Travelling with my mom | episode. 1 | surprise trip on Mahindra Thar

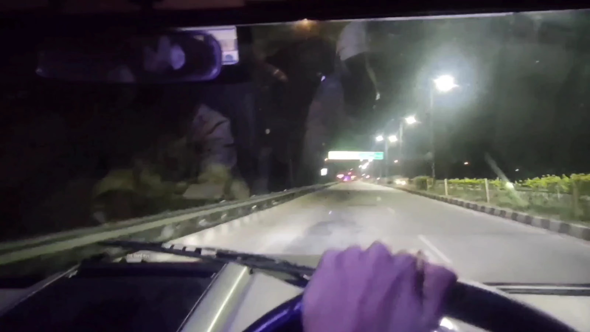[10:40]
जैसे कि बोर्ड में आप देख सकते हो 94 है यहाँ से शिमला, पंचकुला इज अराउंड 1 किलोमीटर, पंचकुला क्रॉस करने के बाद मतलब ऑलमोस्ट वी आर इन चंडीगढ़। लाल मॉम भी काफी एग्जॉस्ट हो चुके हैं, पूरा दिन का राइड था भाई, हेक्टिक होता है, 50 इयर्स एज है,